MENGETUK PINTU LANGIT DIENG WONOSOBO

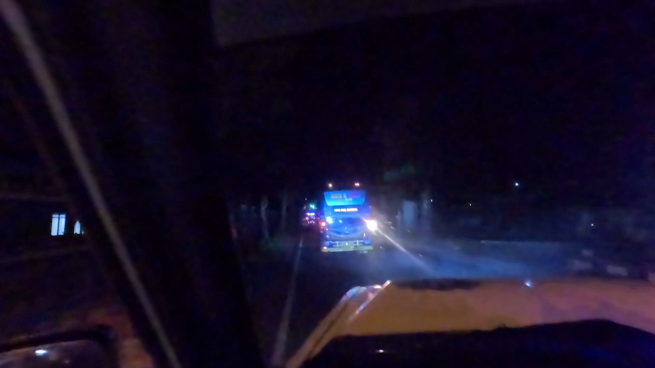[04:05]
kita menembus batas cahaya yang seadanya, kiri kanan.
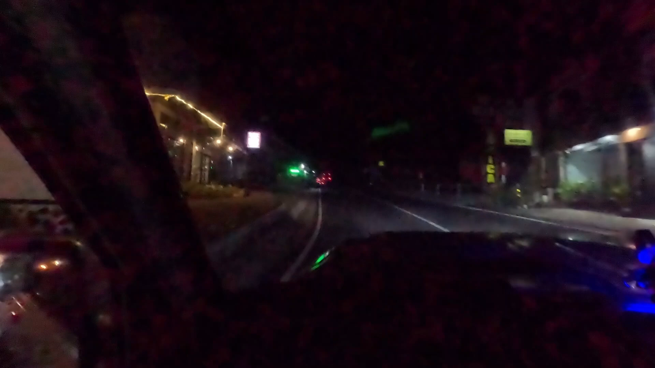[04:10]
Kecepatan jeep lumayan ini ya.
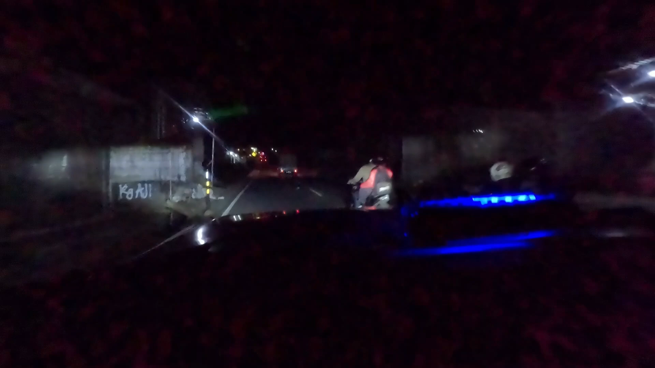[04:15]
Sayang, cahaya sangat sedikit sehingga pemandangannya begitu indah, hanya terlihat bagian yang ada cahayanya saja.
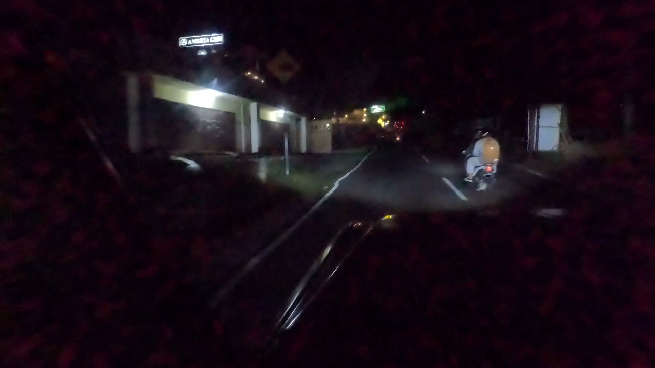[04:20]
Nah, ini rata-rata mobil yang naik ke atas ini menuju tempat wisata ya. Ada yang berbentuk elep, ada juga yang jeep, ada juga yang motor.
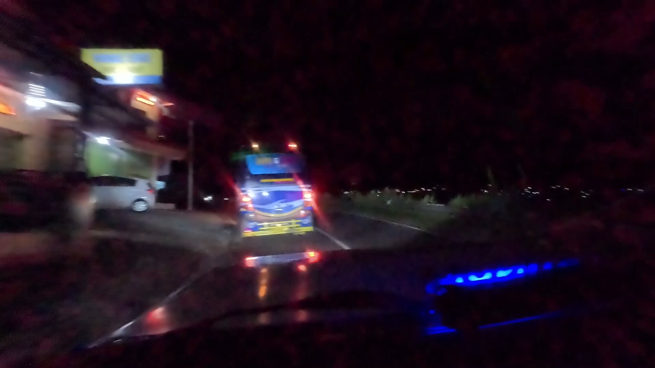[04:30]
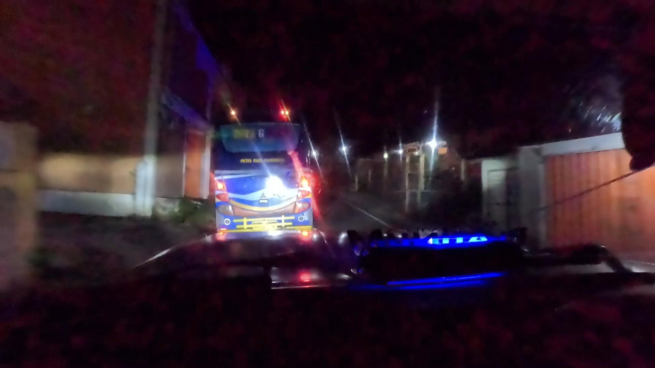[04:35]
Oke, kita sudah sampai di lokasi.